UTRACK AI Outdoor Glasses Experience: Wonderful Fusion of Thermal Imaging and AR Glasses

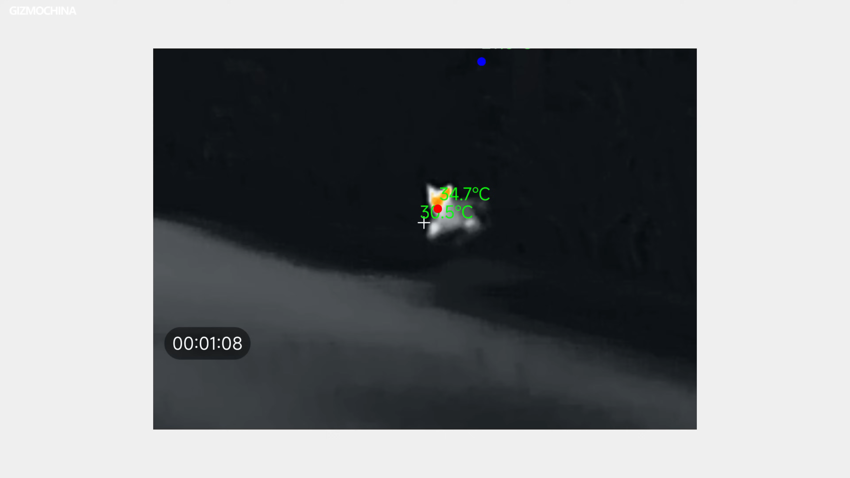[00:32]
These can capture thermal images of the wild animals on the farm,
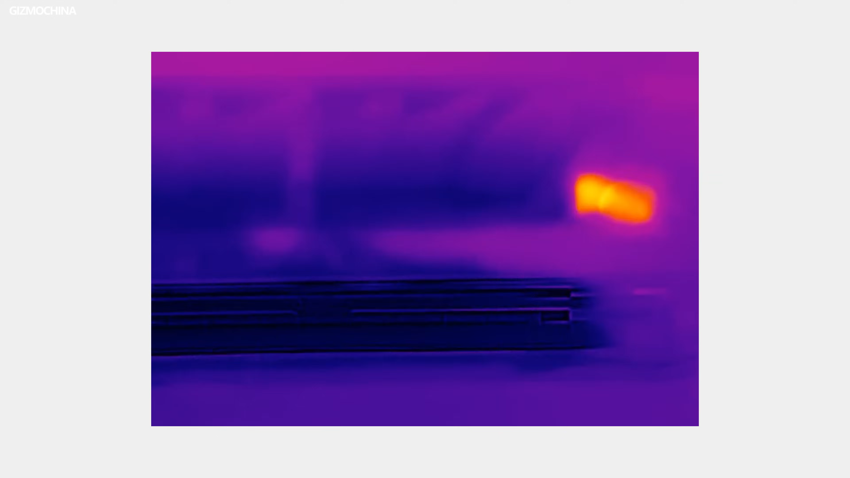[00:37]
fix appliances or cars with the thermal images,
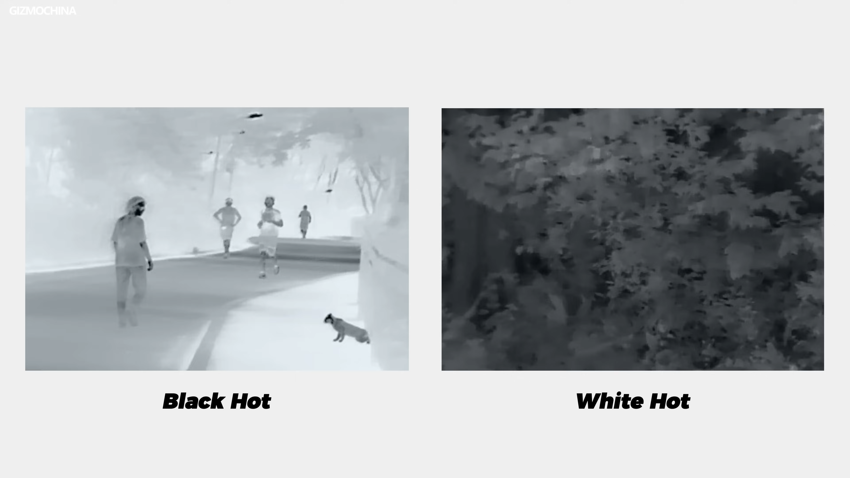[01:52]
For a forest, it's quite complicated, actually. So, the color palette for this kind of situation, I think, is either the white heart or black heart.
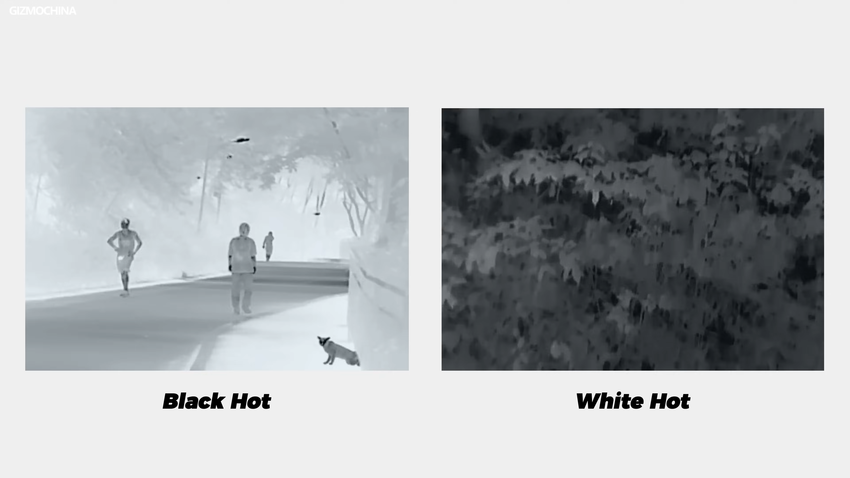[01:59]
And I think the black heart is the best right now, because the black heart makes things simple.
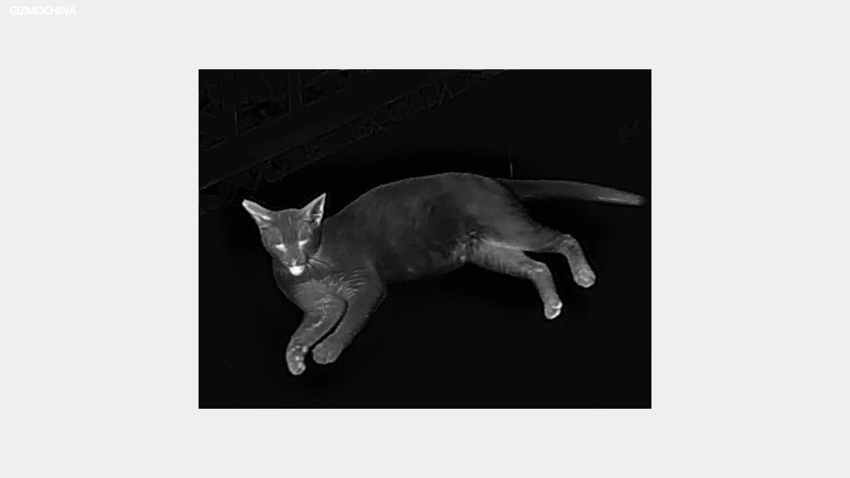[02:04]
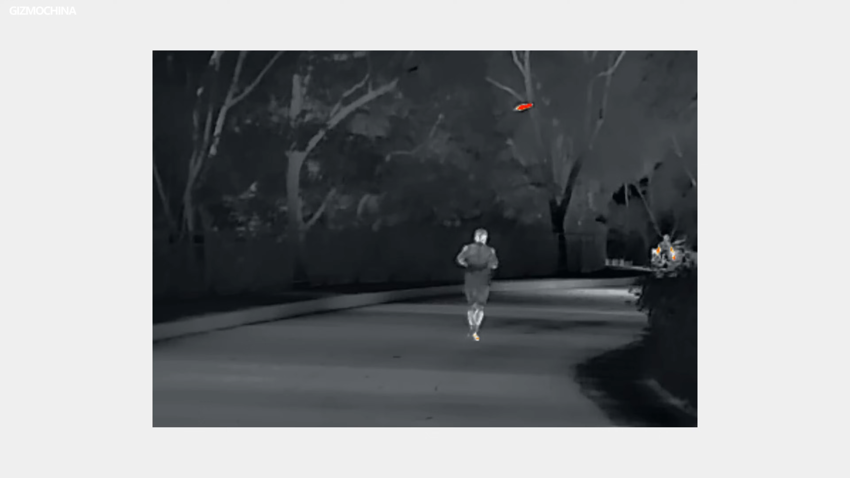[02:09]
So, as I'm walking, I can certainly see people jogging here, and the thermal image can tell it. If you want, you can record a video or snap a picture.
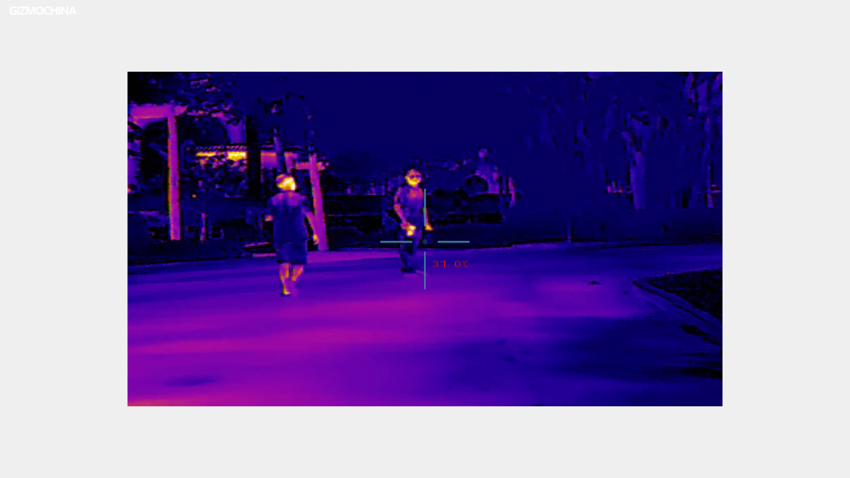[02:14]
It will be good material to talk about with your friends.
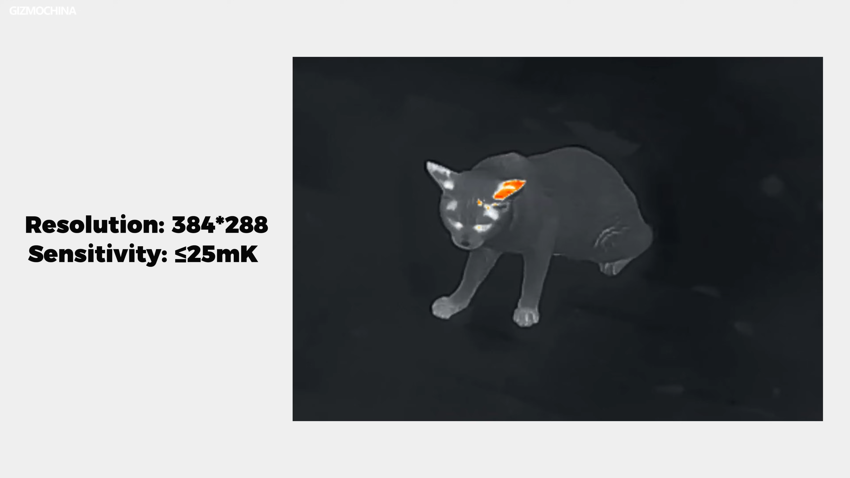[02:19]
It claims to have a 384 by 288 resolution thermal sensor on it. It's up to 25 mk sensitivity and also multiple image palettes.
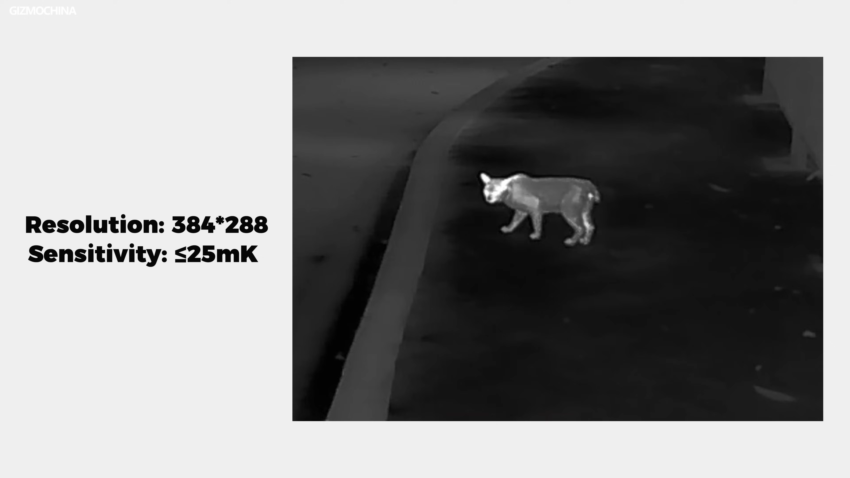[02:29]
The temperature it can detect is from 0 to 100 degrees Celsius or 32 to 212 degrees Fahrenheit.
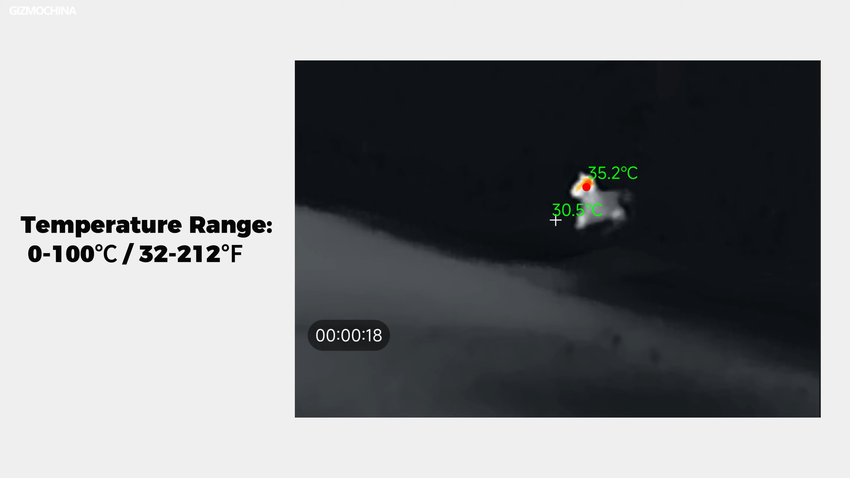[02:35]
On screen: max 35.2°C
DR glasses I'm wearing, they have a 60 hertz refresh rates, so every visual is smooth.
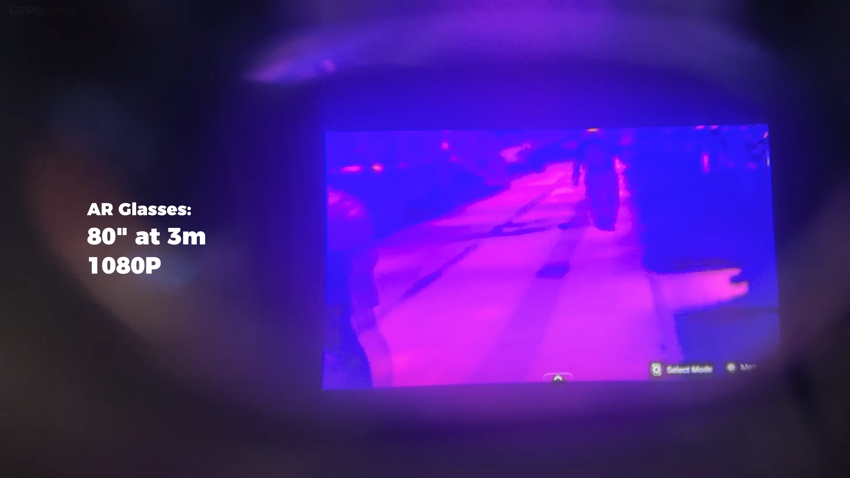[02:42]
The image size is about 80 inches at a 3 meters range. Resolution is 1080p.
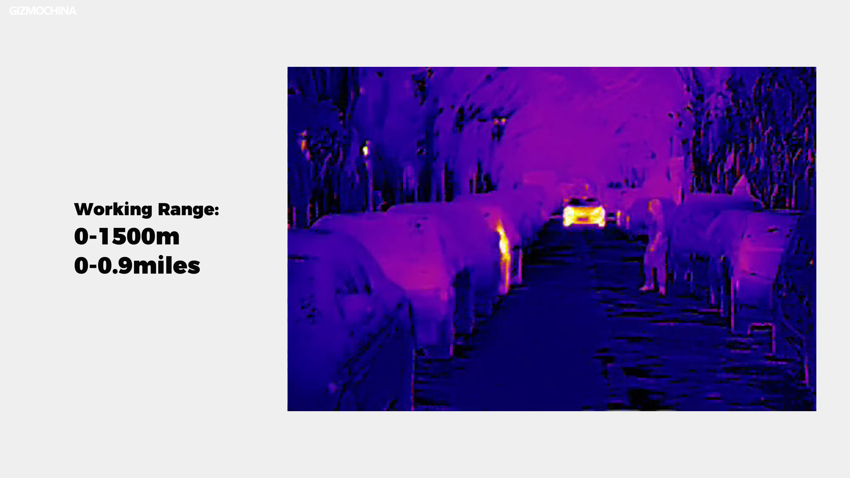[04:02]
And within 800 meters, it can detect everything. So I was at this long runway. I can still see people very far away. As these images show here, I think it can basically support its claim.
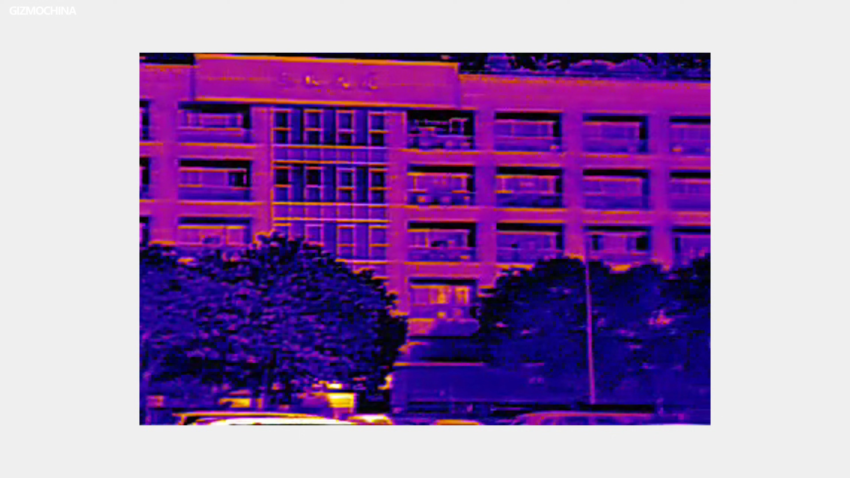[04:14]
As I was back in the office, I tested how well they work in the heavy rain. As you can see, it still picked up everything well,
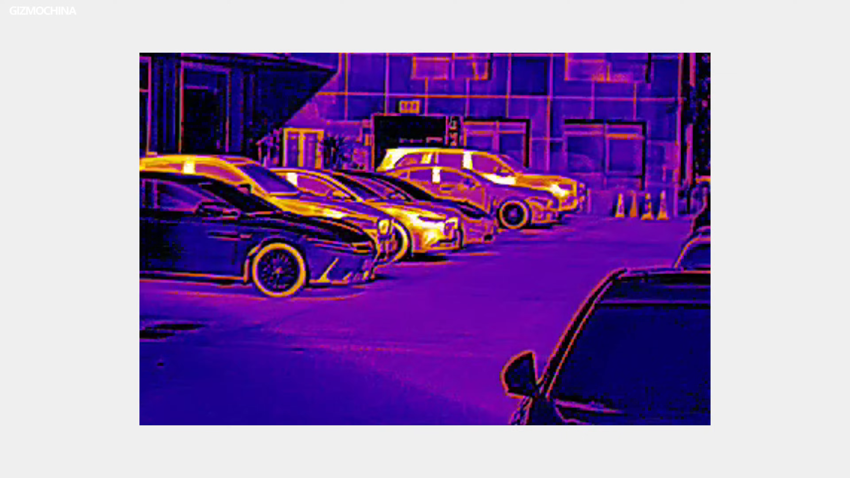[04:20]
including the people and the light in the building.